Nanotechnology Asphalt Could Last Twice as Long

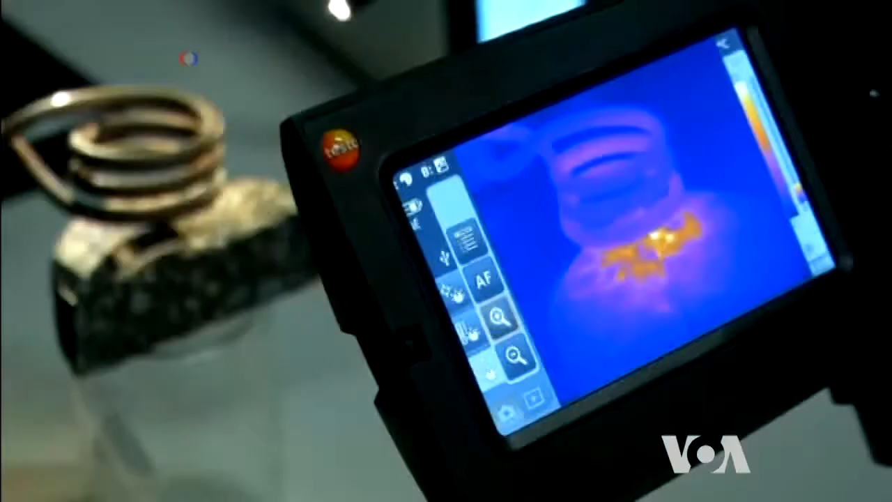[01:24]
In his lab in Zurich, Geoffroy demonstrated how a cracked piece of self-healing